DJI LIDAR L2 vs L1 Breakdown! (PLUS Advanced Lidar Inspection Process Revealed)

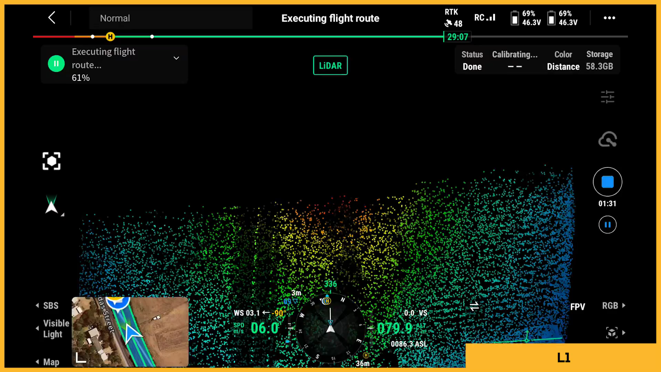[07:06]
90 percent overlap to get those those passes as close as possible but not directly the same
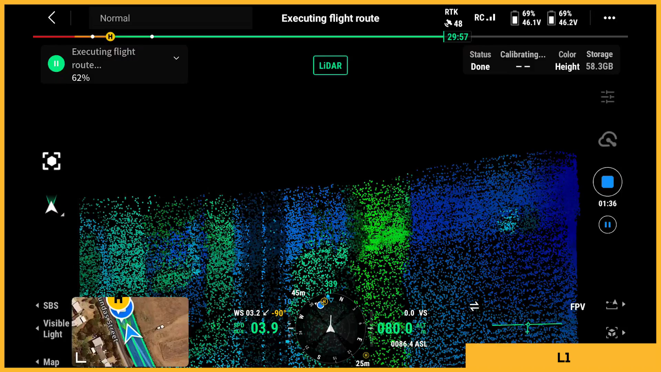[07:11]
pass yeah so it was we've got here we've got 90 percent aside yeah 70 front now the
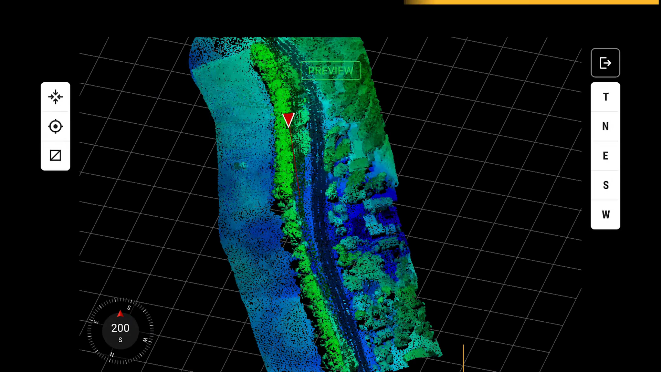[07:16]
front is rgb it's always going to be rgb it doesn't matter about lighter light it's going to be the side overlap the front is that um
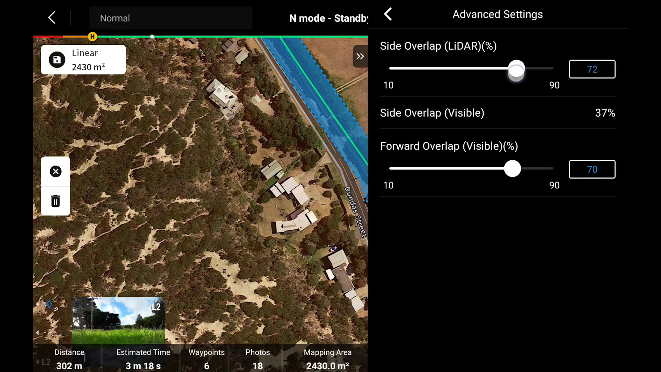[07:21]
rgb so with again the l2 mechanical shutter 0.7 second interval you
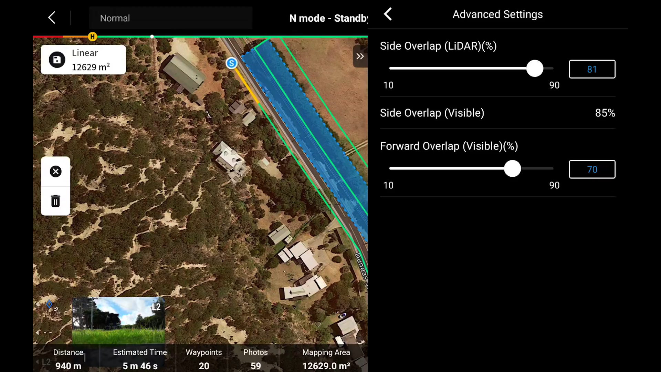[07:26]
can fly clicker and do a 90 overlap you're going to be getting a lot more images yeah whereas with the l1 you're limited to flying slower for that reason because you can't push that front overlap you can see the results with the l2
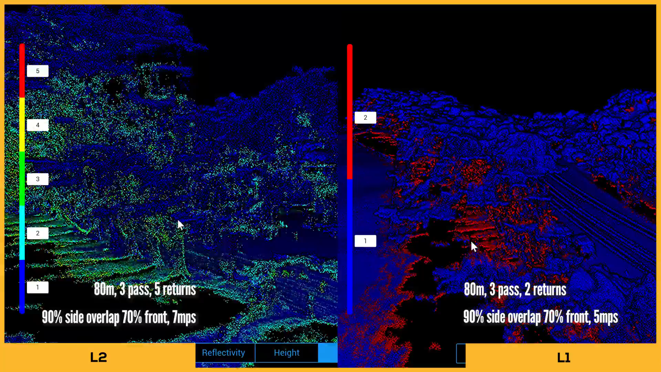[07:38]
looking at the returns as well yeah the l2 showing you five different returns and you can see obviously
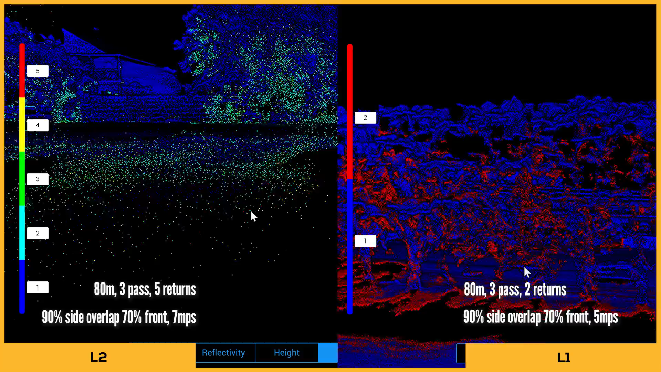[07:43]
the red is the fifth return and it's got right at the bottom you can see a little bit of it the fourth return third return second and the first are pretty clear and then you go into the l1 you've got those
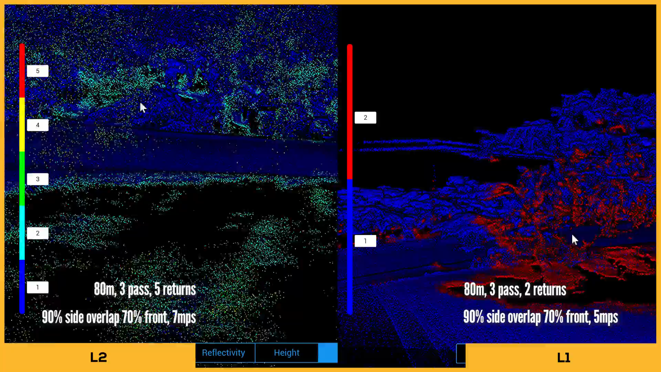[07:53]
two returns so you can see there's a big gap from one and two and there's missing data there way more
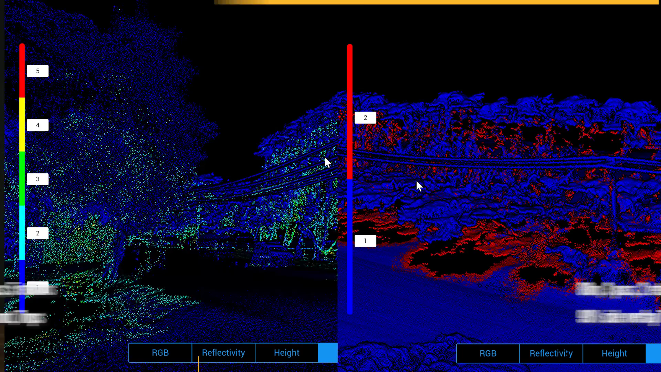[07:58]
points there was an interesting thing that you mentioned before with the returns on this do you want to explain what happens instead if you set it to the five returns and you're getting yeah so if you do set the five returns you're doing some power line inspections or anything and
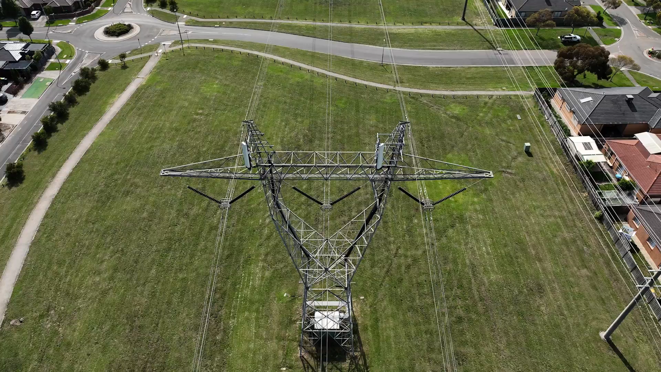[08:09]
there's not much density there's no trees or shrubs around and it doesn't penetrate through anything digital
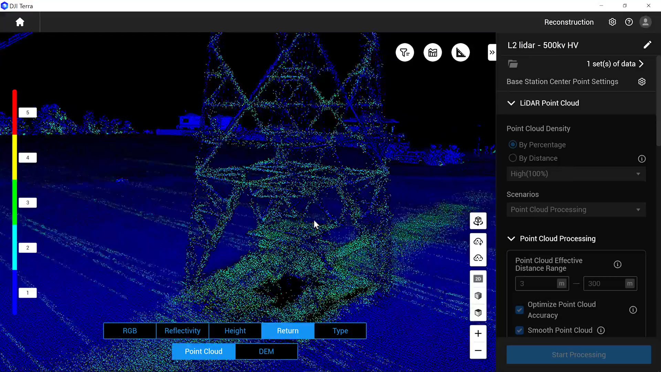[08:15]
terror won't show you those returns it won't process it because you don't need it that's i think it's a pretty cool feature because
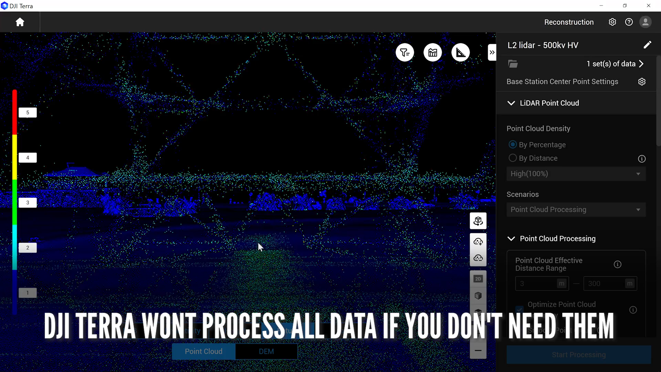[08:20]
your data will be yeah smaller once you process yeah all right so that's kind of a bit of a general side-by-side comparison of the both we obviously know that the l2 has got some significant improvements so let's talk
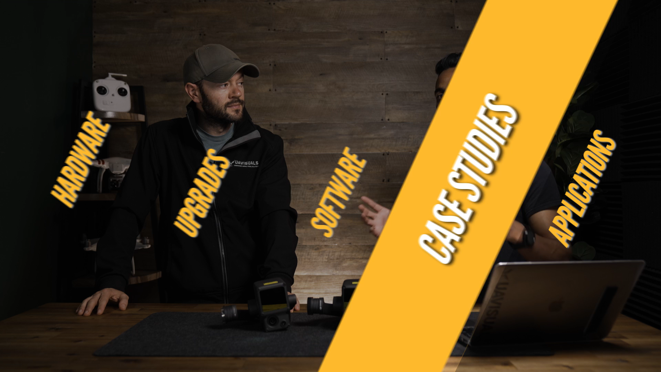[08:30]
about applications like where can we use lidar for those getting into the lidar game what kind of applications so most obvious i guess is in power and utilities so we've been doing a bit of this with power
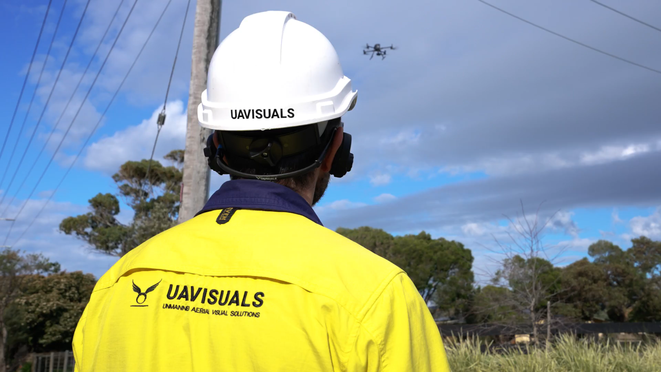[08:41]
companies what do you get out of it i guess the main thing measurements right so doing huge easements trying to get measurements from span to span you can even measure the sag of the conductor the distance
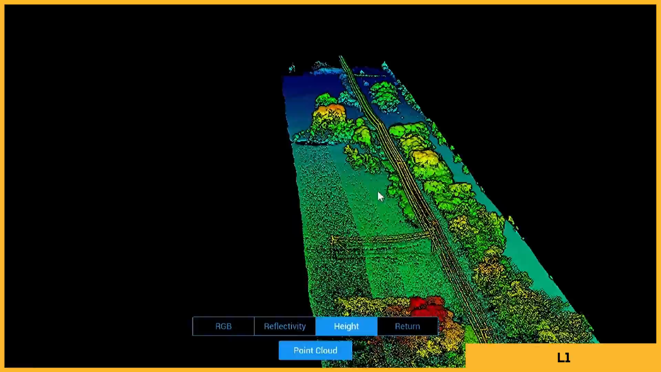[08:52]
to trees so it's a lot of measuring isn't it it is exactly yeah i mean a lot of that stuff you mentioned
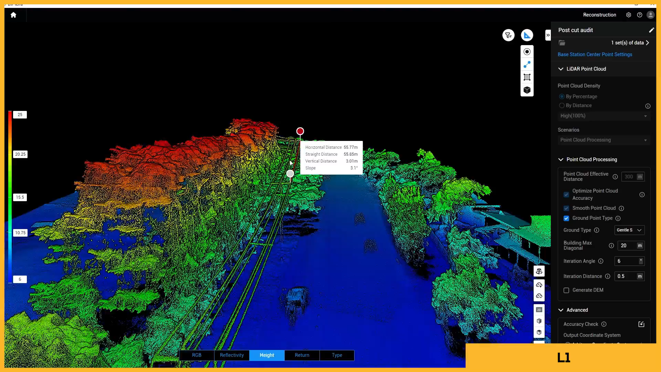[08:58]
is done in third-party software so you'll get really good data from the l2 and then put it into third-party
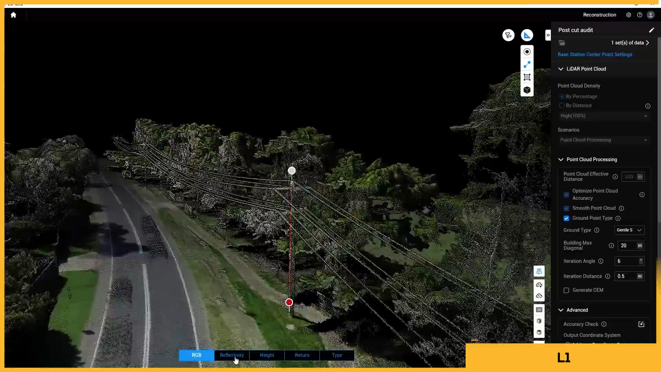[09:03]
software to get those sort of results you can measure like i mentioned before within terra but there are software that can automate those processes and get you better results for your clients